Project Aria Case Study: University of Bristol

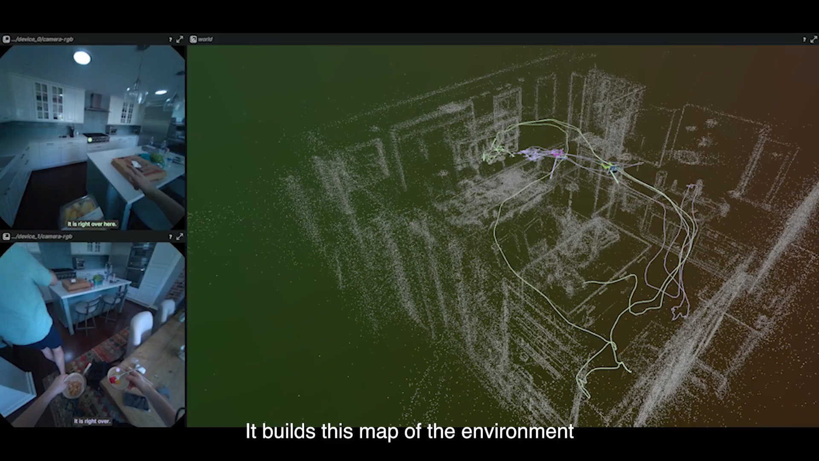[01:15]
It builds this map of the environment so we can track the person going around.
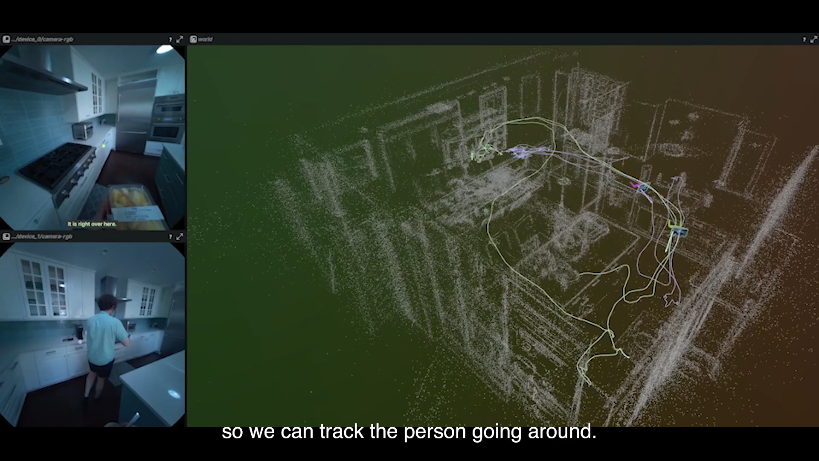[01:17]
It's moving from this limited partial egocentric view to a world view.